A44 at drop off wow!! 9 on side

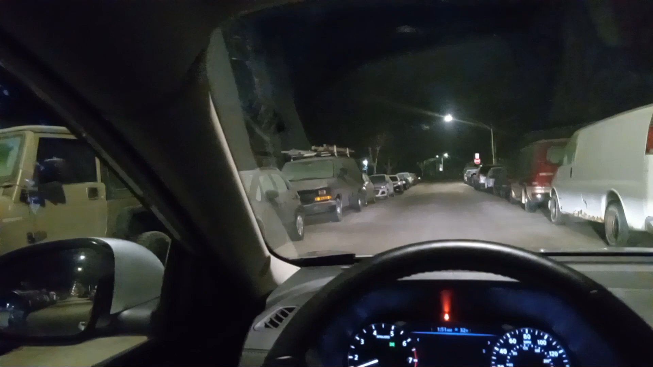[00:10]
and you drop off the food and when you get to the location you stop your car straight out of twilight zone you stop the car and you open your door like this because the house it's right there